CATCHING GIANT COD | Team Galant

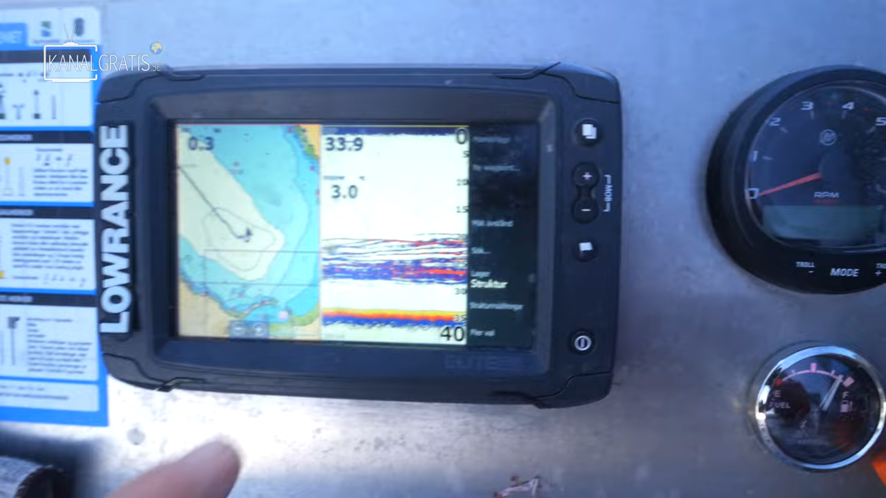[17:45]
Titta, fisk överallt här inne. Och de är i mellanvattnet också, inte bara på botten.
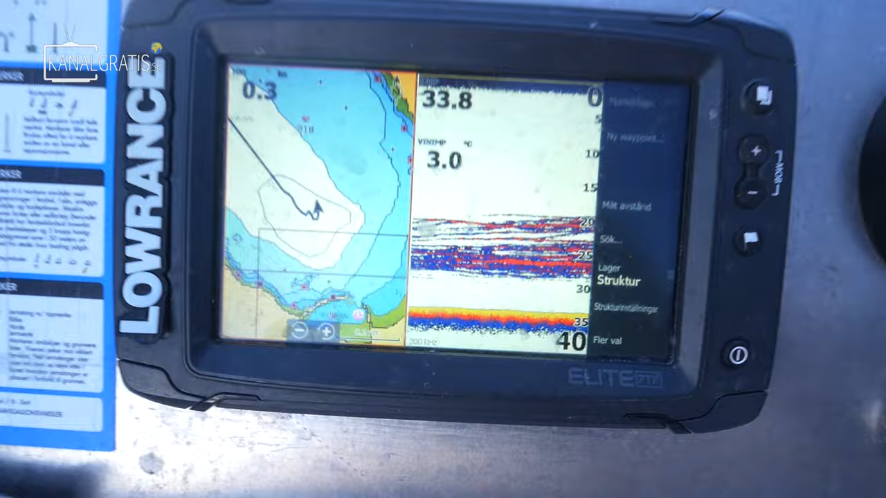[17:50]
Vi måste ner igen, Emma. Vi får se vad som händer helt enkelt. Kanske kommer upp en riktig gris här nu.